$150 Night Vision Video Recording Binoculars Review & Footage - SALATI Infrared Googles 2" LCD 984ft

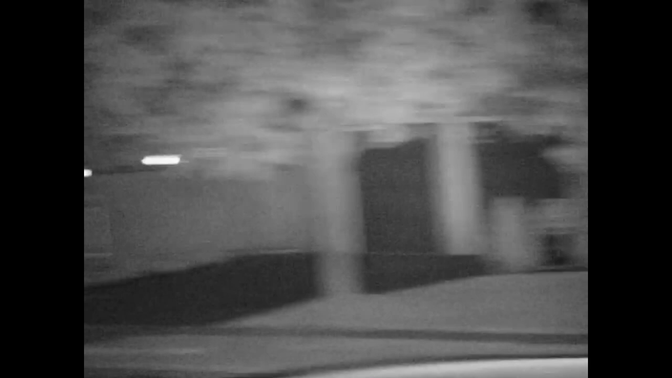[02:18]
binoculars you will definitely see a much sharper projection when you're looking through it because